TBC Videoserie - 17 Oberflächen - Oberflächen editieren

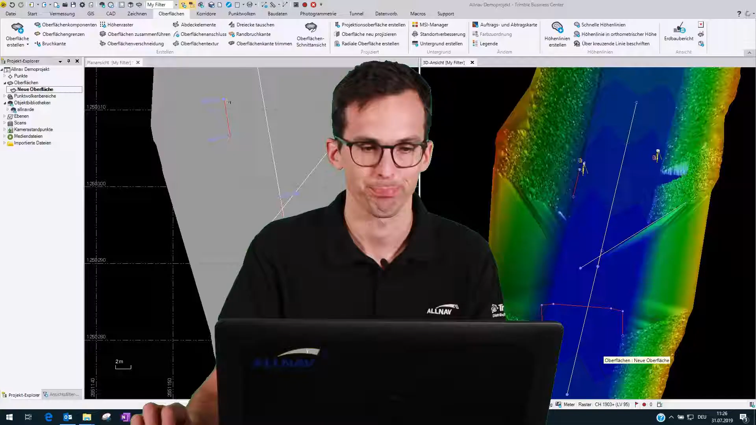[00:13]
Sie haben bereits ein Oberflächenmodell aus einer Punktwolke erstellt und wollen dann noch gewisse Anpassungen vornehmen. Für das gehen wir ins Tab Oberflächen und haben hier diverse Befehle für die Editierung zur Verfügung.
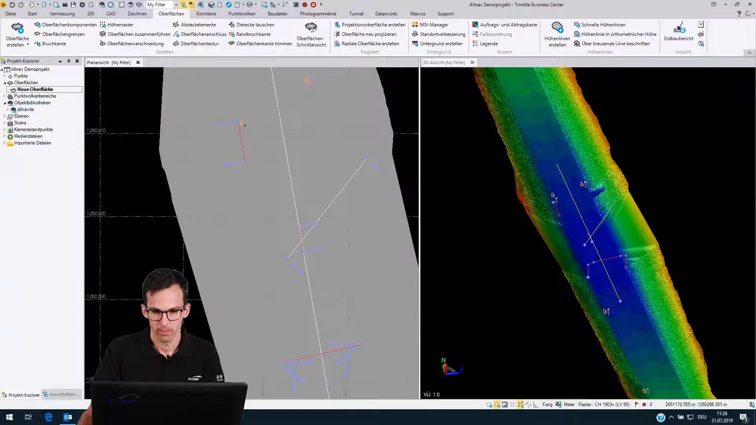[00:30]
Das Erste, was ich mache, ist die Linie herausnehmen. Das ist anscheinend noch eine Bruchkante, die nicht korrekt ist. Das kann ich machen, indem ich auf Oberflächenkomponenten gehe. Das ist ein Befehl, um neue Elemente zu einer Oberfläche hinzufügen oder zu entfernen. Aus unserem Fall entfernen. Jetzt muss ich das Element markieren. Und dann sage ich, ich will das von dieser Oberfläche entfernen. Das heisst, das Element wird nicht gelöscht, aber es wird nicht mehr verwendet für die Berechnung der Oberfläche.
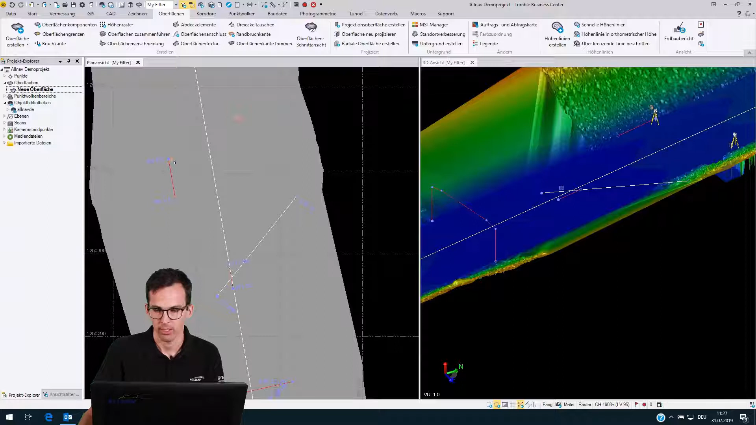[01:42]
Mit dem Befehl Bruchkante. Oder eben auch Oberflächen zusammenfügen. Und so weiter. Ja, was ich auch machen kann, ist die Oberflächenkante zu trimmen. Zum Beispiel hier bei dem Bereich, wo es jetzt eine relativ lange Dreiecke gegeben hat, die ich eigentlich nicht möchte. Die kann ich hier mit dem Befehl Oberflächenkante trimmen.
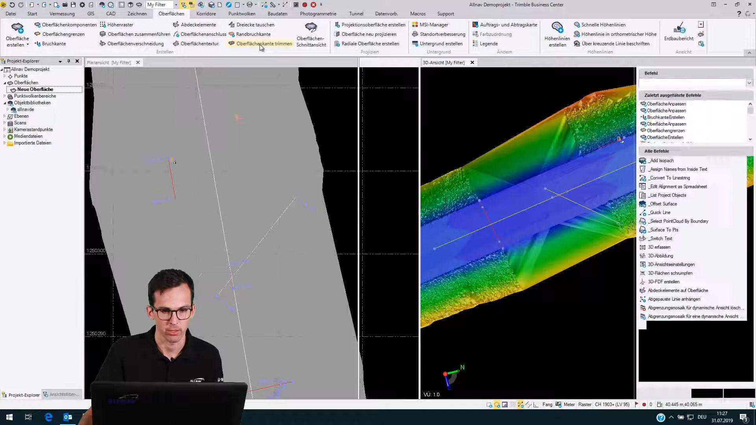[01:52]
Dann kann ich das eigentlich erstellen.
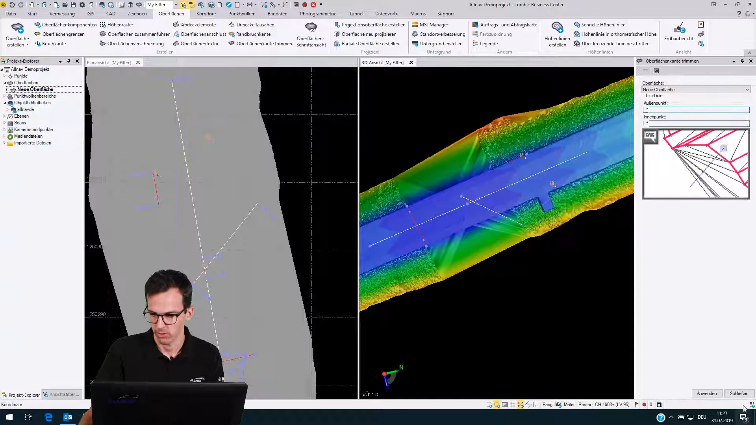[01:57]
Bevor ich das mache, zuerst am besten die Oberfläche schnell markieren. So dass man wirklich auch die Dreiecke sieht. Und dann den Befehl Oberflächenkante trimmen starten. Und jetzt muss man einen Punkt ausserhalb dieser Dreiecke wählen. Und dann innerhalb. Und jetzt werden dann die Dreiecke in diesem Bereich entfernt.
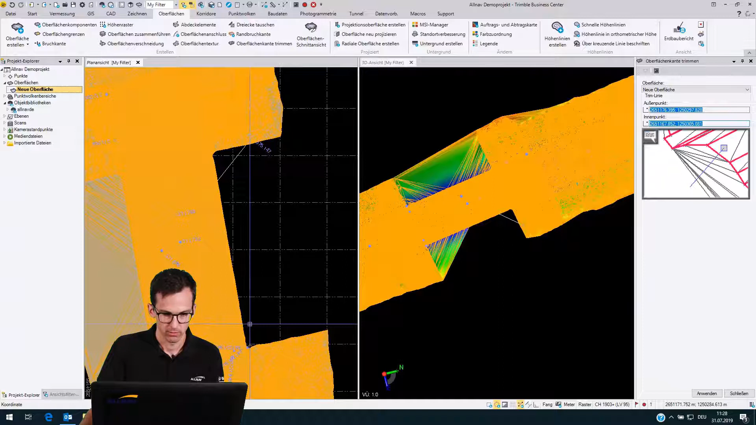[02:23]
Genau, und so kann ich mit wenigen Klicks noch gewisse Verbesserungen vornehmen. Ups, jetzt bin ich ein bisschen zu schnell gewesen.
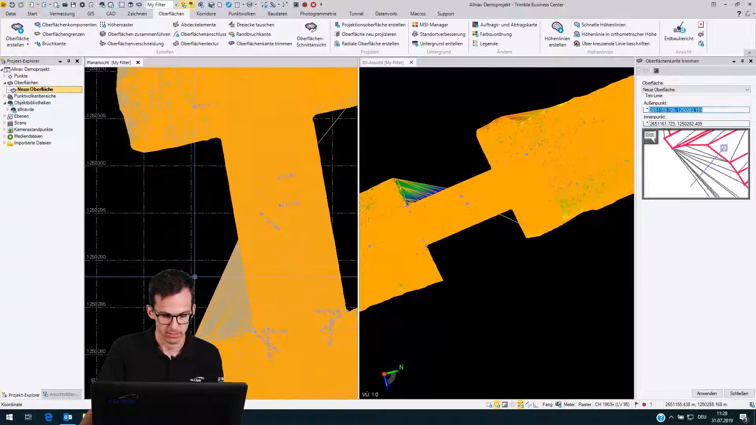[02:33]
Und dann kann ich... ...dass mein Geländemodell dann auch wirklich so aussehen, wie ich das schlussendlich dann möchte.
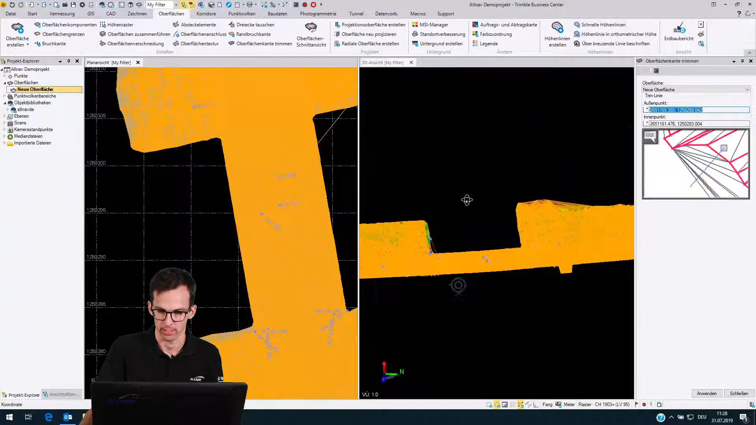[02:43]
Was ich auch machen kann, ist trüge dreien, trüge tauschen. Wenn es zum Beispiel nicht dem Gelände entspricht, kann ich es so eigentlich kippen.